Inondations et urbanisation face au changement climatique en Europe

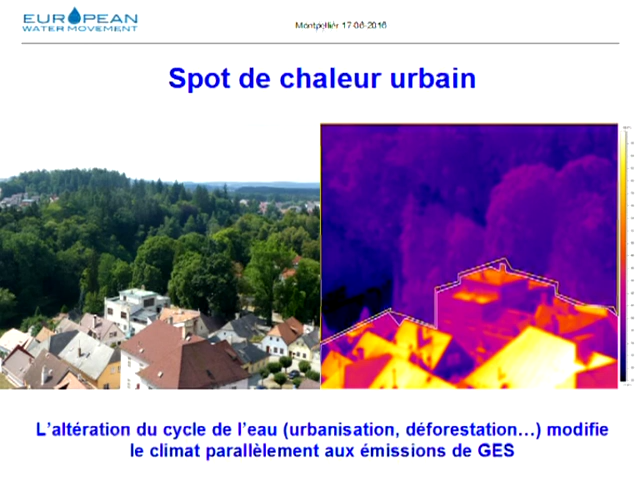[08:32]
La forêt a un rôle de climatiseur par évapotranspiration et non pas seulement un rôle de capteur de CO2. Une urbanisation non maîtrisée aggrave le risque d'inondation par ruissellement sur des sols imperméabilisés mais aussi augmente la température dans les villes.